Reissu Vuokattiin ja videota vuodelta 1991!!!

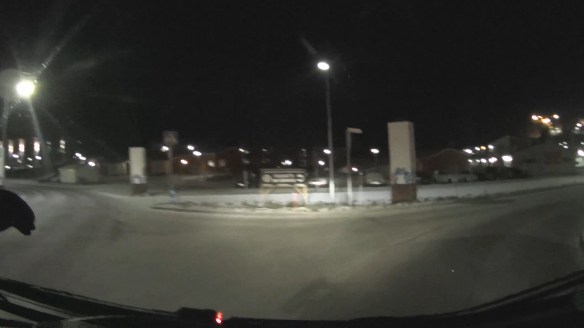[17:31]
Täällä taitaa olla lumetus käynnissä. Ei ole vielä... Ei ole oikein rinteet vielä auki. En mä tiedä, onko se. Voi siellä joku rinteet olla. Niin. No se nyt ei tällä reissulle muutenkaan meille.
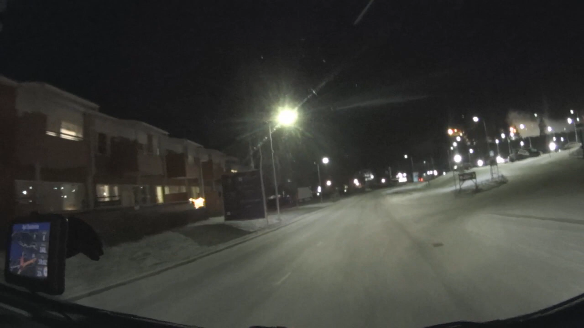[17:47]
Joo, ei. Joku tolokku sentäs. Voi, siinä on nätti jakopässi. Oi, on päivä.
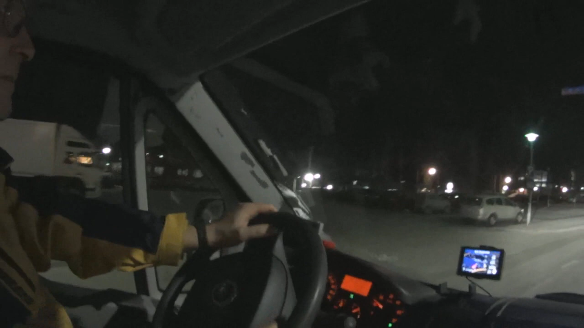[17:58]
Eikö tommosella oikein ikkunallisella hytillä? Mihin tällä pääsi? Mä tiedän. Urheiluopisto on vasemmalla ja...